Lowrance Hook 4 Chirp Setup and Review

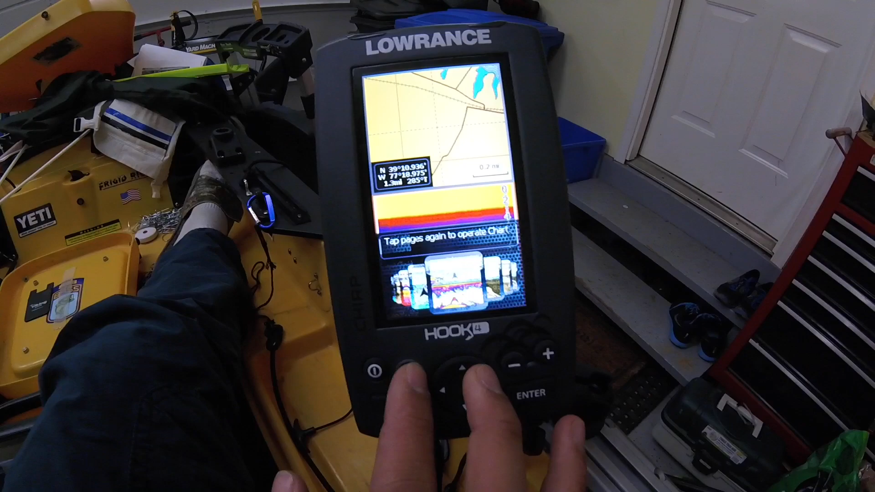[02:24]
Chart plotter and downscan. Uh, fish finder and downscan. Uh, fish finder and downscan. And then you have all of it.